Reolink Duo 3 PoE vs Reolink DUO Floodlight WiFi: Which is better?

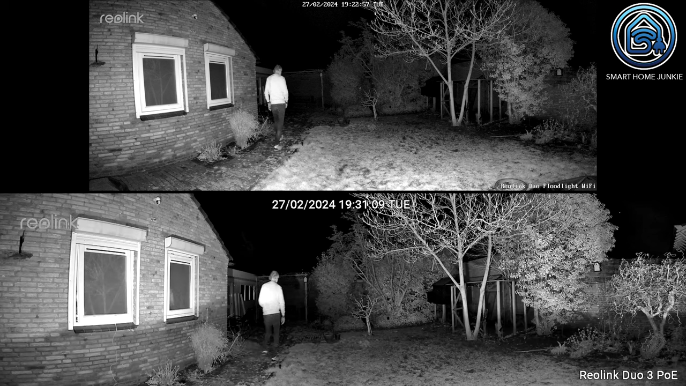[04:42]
These recordings were made with the Floodlight and Spotlight on.